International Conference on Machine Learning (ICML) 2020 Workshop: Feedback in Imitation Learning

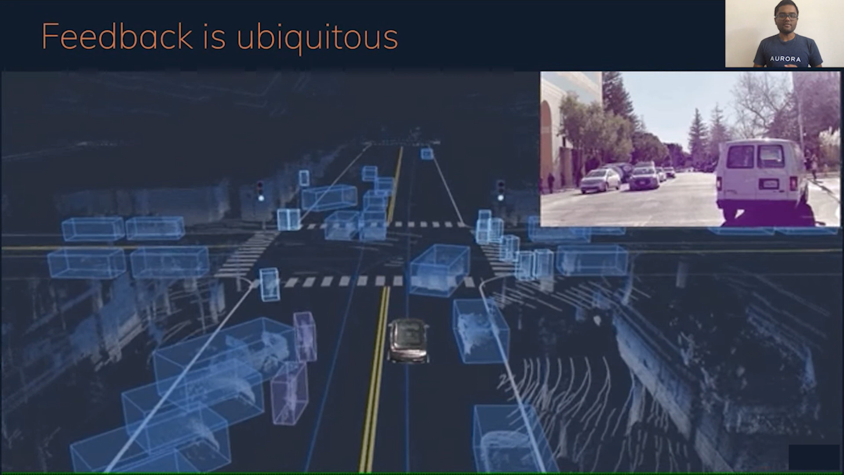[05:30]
And this is another example of the Aurora driver taking an unprotected left turn. And again, our actions matter. They affect how other actors around us will also respond. It says, if you decide to be very aggressive on a turn, this will affect how other people decide to yield or not yield to us, which changes the features, but then changes how we should then respond on top of that.